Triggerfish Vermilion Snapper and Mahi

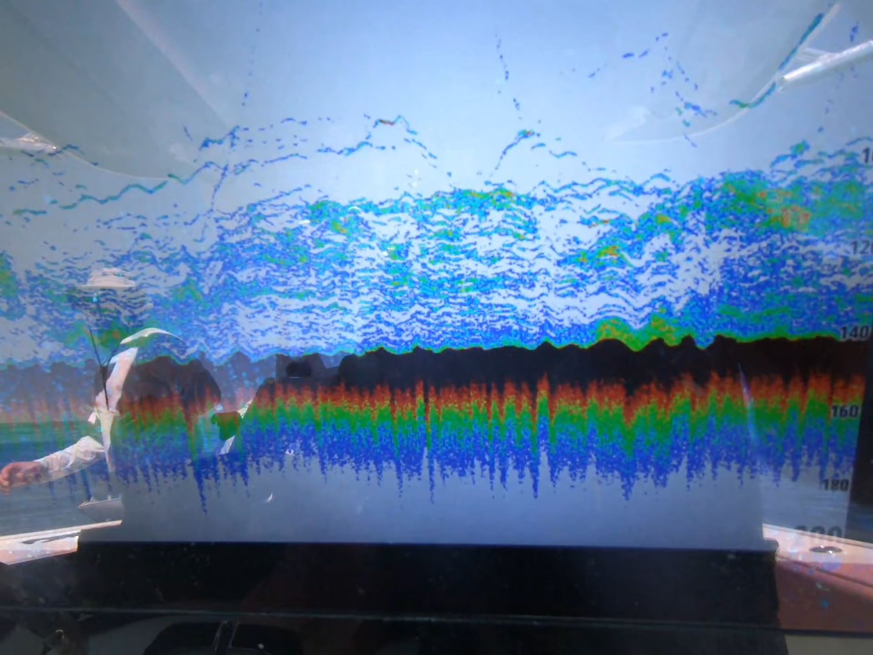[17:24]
So if you look right here, you see it's 140 foot deep, and the fish are from 100 down to 140.
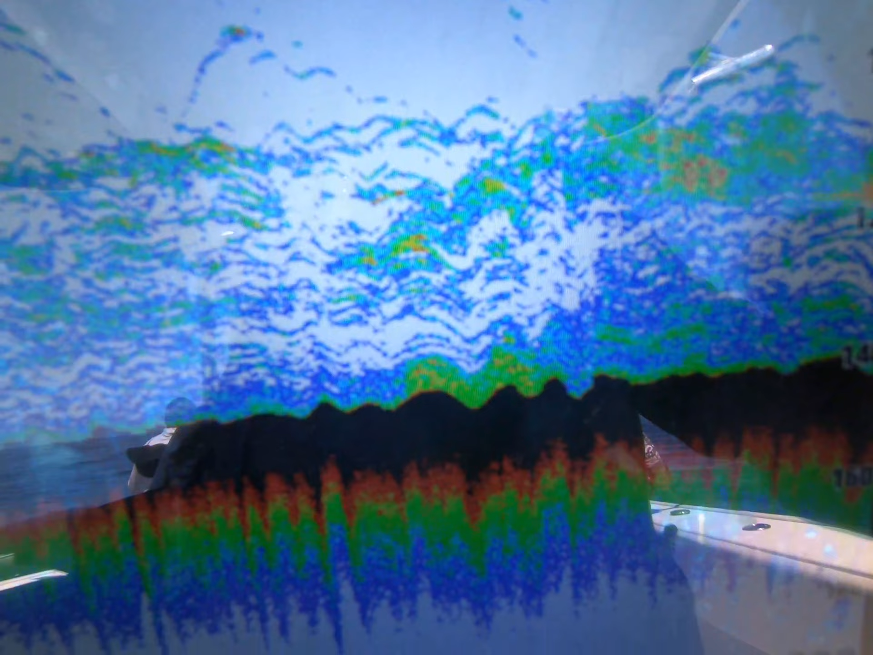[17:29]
And typically the beeliners and the triggerfish are up above.